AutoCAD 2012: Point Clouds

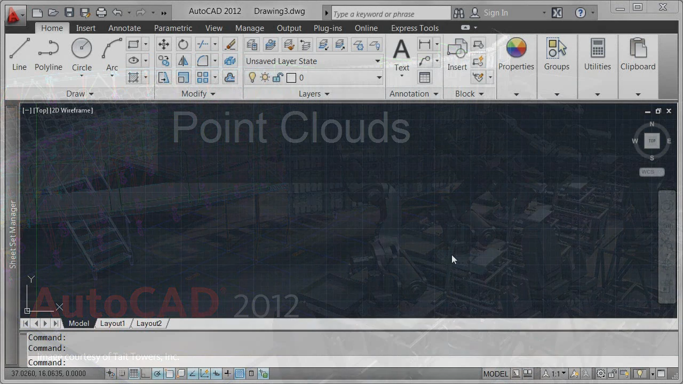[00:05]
Jump start projects in AutoCAD 2012 by capturing and using accurate point cloud data from 3D laser scanning devices.
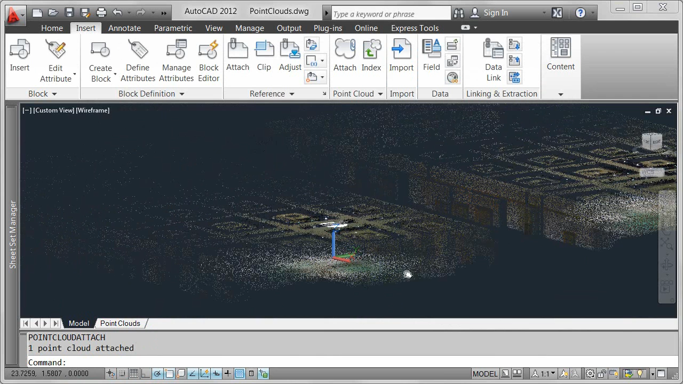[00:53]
the one produced with the enhanced indexing algorithm in AutoCAD 2012. Point cloud functionality in AutoCAD 2012 also offers optimized viewing at changing zoom levels.
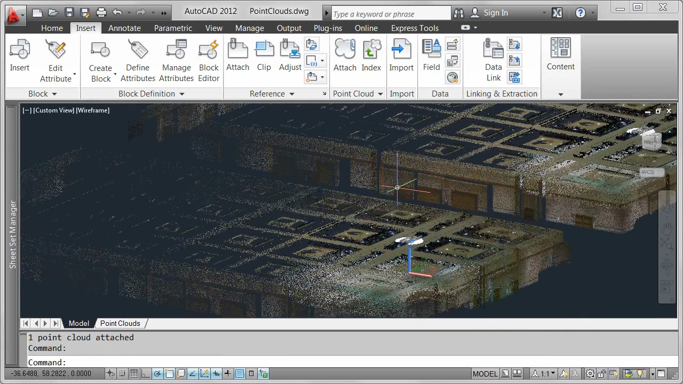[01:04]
With the ability to index and attach 3D point cloud data in AutoCAD 2012, you can use an accurate representation of the existing part
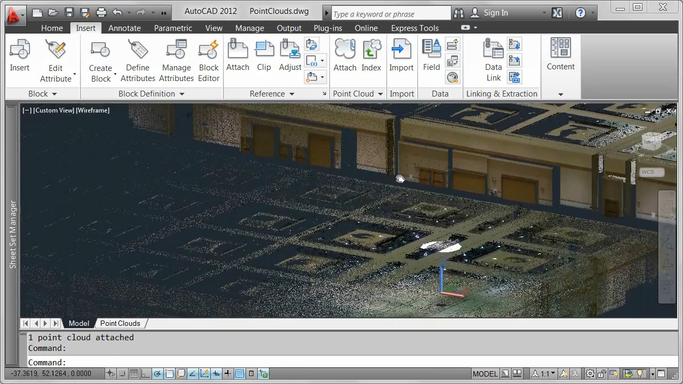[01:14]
or environment to create and edit 3D models without having to start from scratch.